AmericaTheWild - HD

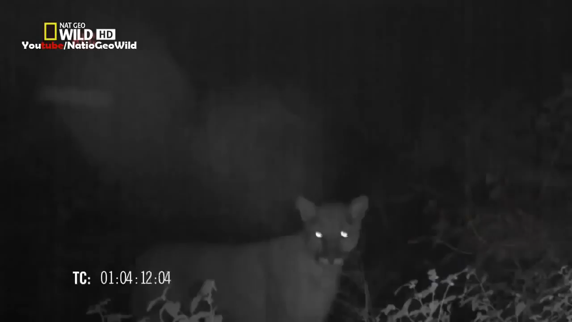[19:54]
Mount lions weren't on my list. They rarely scavenge. Usually, they provide the kills.
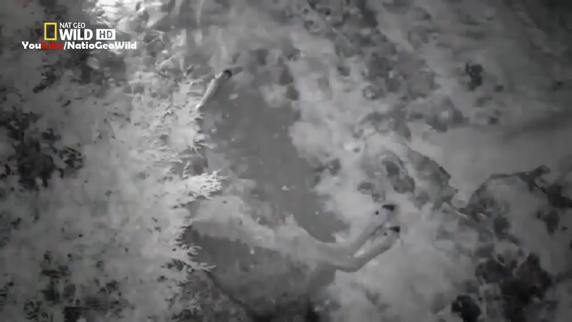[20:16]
But that still means a lot of leftovers. I saw numerous scavengers take advantage of mountain lion kills.
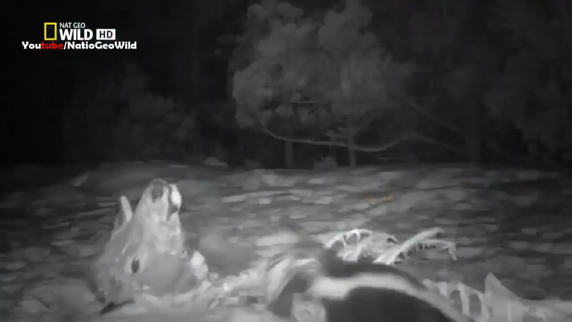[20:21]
And one that is almost never seen in the wild.
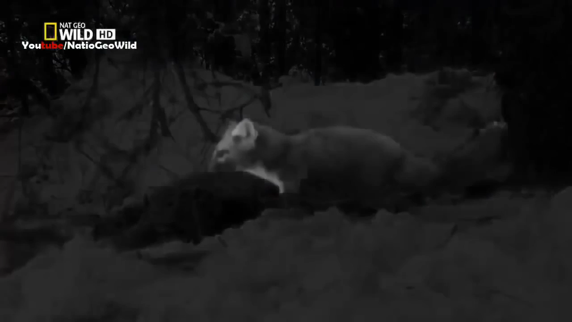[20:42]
The Pine Martin. In summer, the Pine Martin is a prodigious hunter of red squirrels.
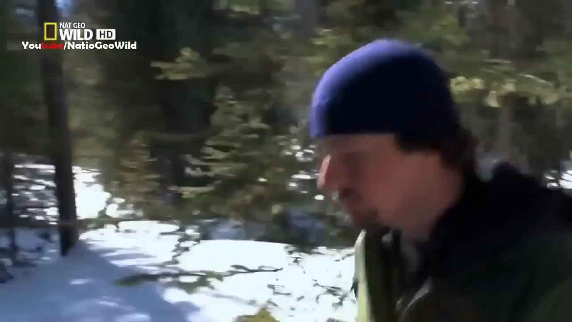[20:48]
But come winter, squirrels are less active.
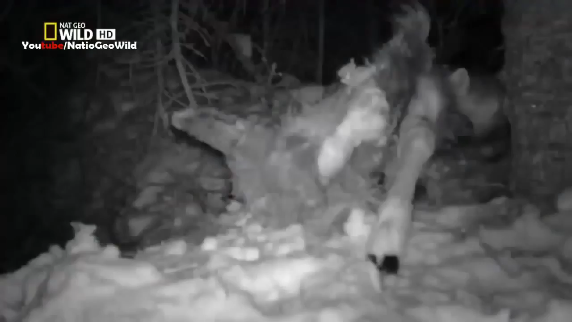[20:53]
The Martin looks elsewhere and finds a bounty. Just up here is at Pine Martin.
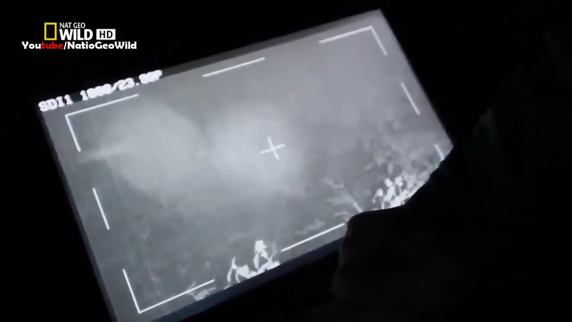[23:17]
I just heard something out there.
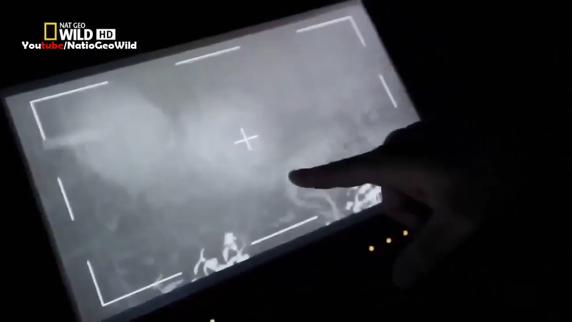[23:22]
It's a young wolf.
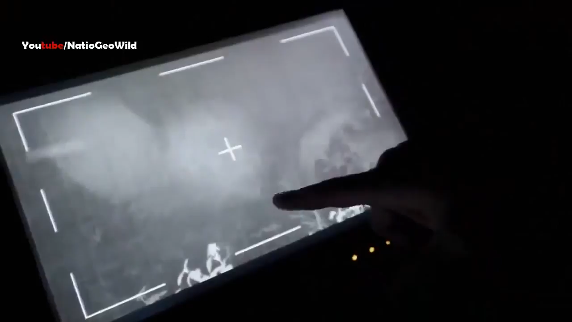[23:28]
He's coming in.
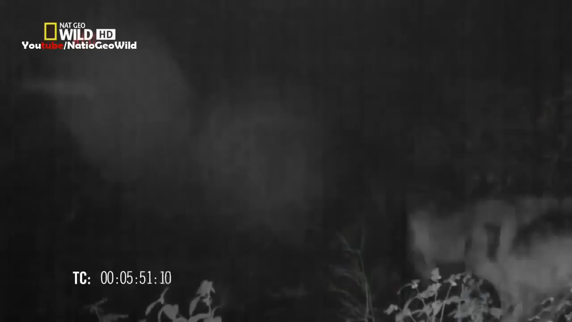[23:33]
He's acting hesitant. Here's an animal that does it all. As a pack, they kill.
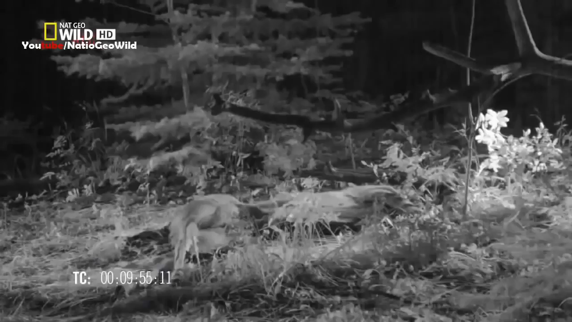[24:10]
This wolf wants no part of the carcass. Without the protection of the pack, he looks vulnerable, even shy. Then, he's gone.
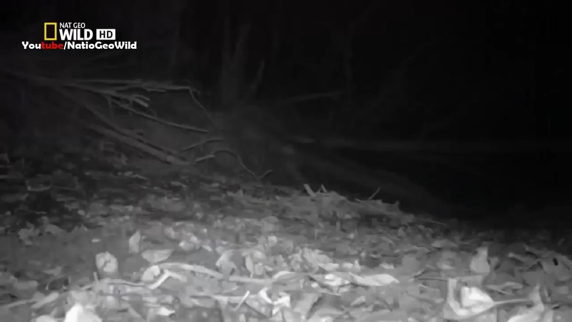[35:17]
Then, I'd recognize those stripes anywhere.
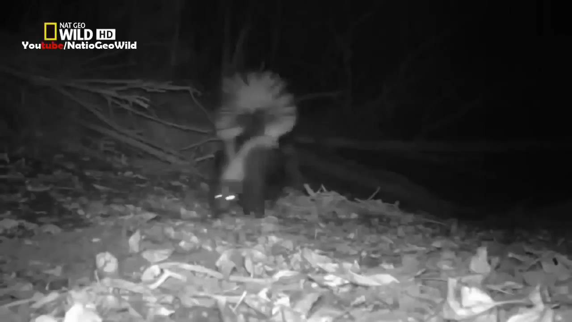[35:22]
Now, this is a scavenger with a unique formula for success.
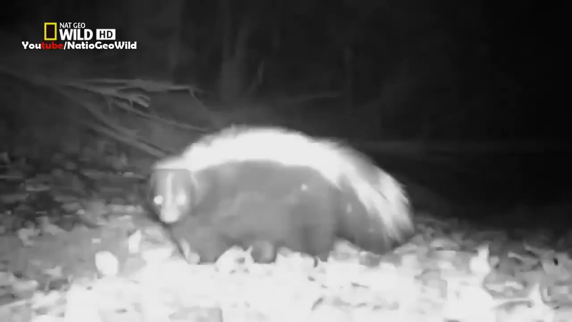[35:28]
The pungent cocktail of skunk spray.
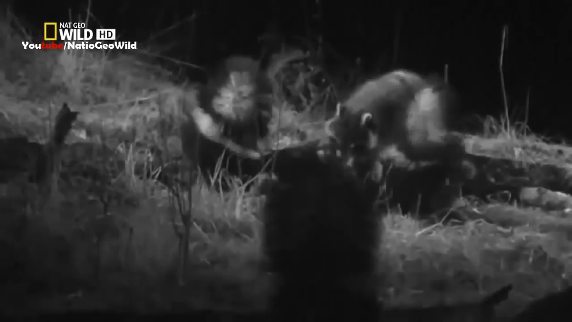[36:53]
Definitely the family of skunks, but they have a friend along. Oh! And they're not getting along, so I don't think they're friends. A little more tooth and claw, and this stink bomb might explode. The raccoon may be outnumbered, but size, razor-sharp claws, and lightning-quick reflexes allow him to hold his own. At least for the moment.
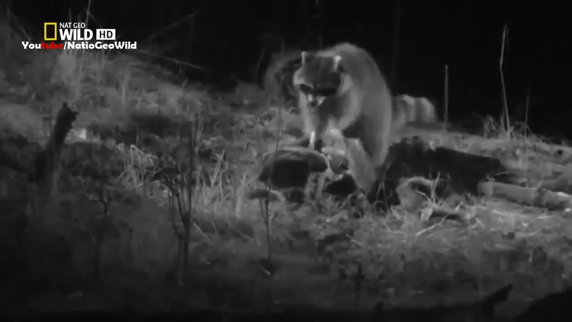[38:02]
I'm sure things don't taste very good when you have odor de la skunk right on your face.
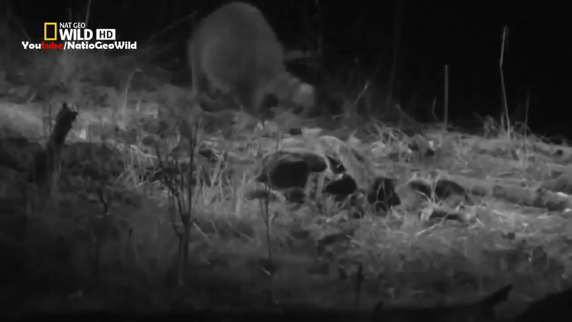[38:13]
Something tells me, this raccoon won't push his luck next time. So in the battle of this carcass, the skunks win.
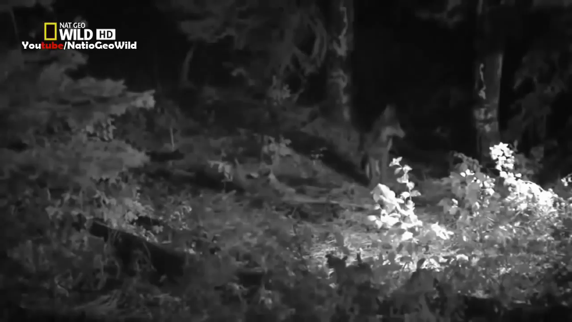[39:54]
And he's not shy. He's the bold one. He probably knows I'm sitting right here.